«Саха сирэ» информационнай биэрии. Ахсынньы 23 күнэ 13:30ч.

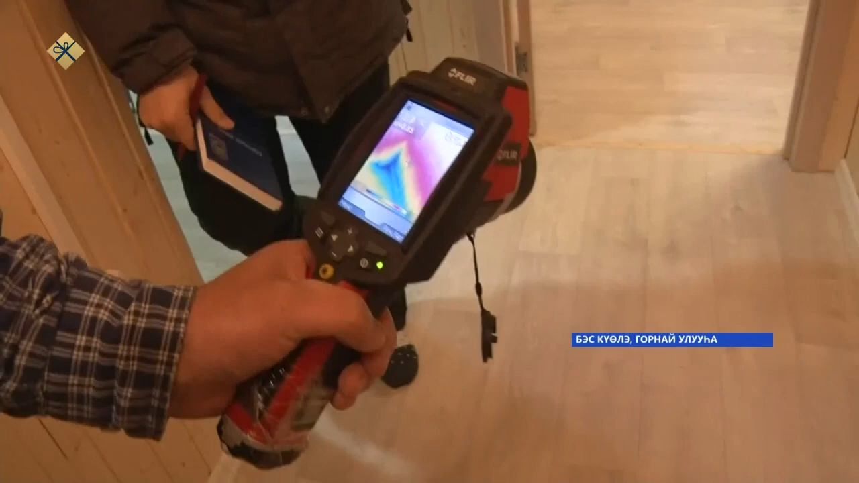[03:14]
Ұйылы бұд жерлерінен сылағы бәлі бескелер аппараттарынан. Дие температура тен, камей дәтілер. Итағыстары тұтатына ұчуаттатылар.